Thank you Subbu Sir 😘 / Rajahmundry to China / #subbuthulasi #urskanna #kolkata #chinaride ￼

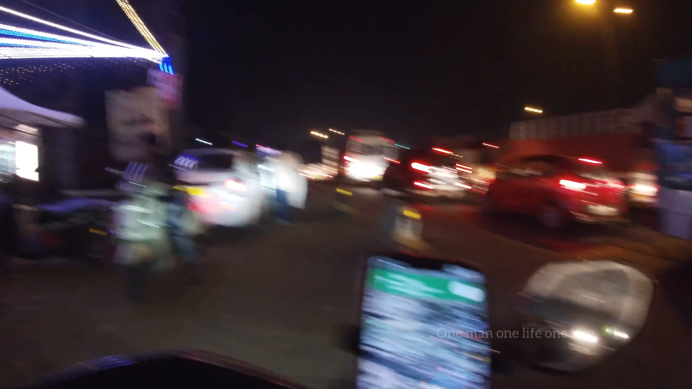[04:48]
సో ఏం చేద్దాం, కోల్కతా నైట్ ఎలా ఉంటుందో చూపిస్తాను అనేది గ్యారెంటీగా మీకు వచ్చేసి. మై డియర్ లవ్లీ సబ్స్క్రైబర్స్ మిత్రాస్, లెట్స్ గో. మామూలుగా ఉన్న ట్రాఫిక్ ఓ రేంజ్లో ఉంటుంది ఇప్పుడు, ట్రాఫిక్ రఫ్గా రంబోలే ఇప్పుడు ట్రాఫిక్.